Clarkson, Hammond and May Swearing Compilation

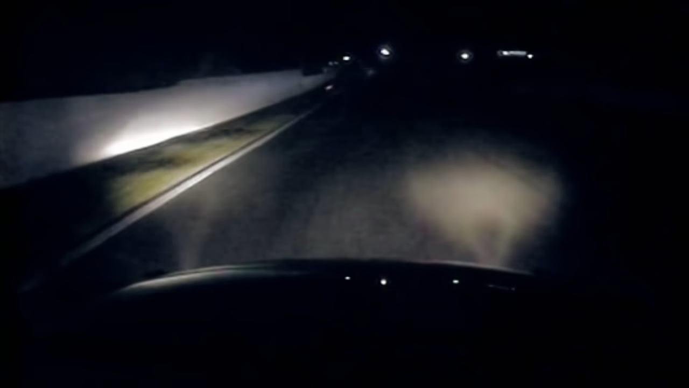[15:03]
Holy cow, I can't see a thing! He tried to cure the lack of visibility with speed. I just took bridge corner flat, first time out.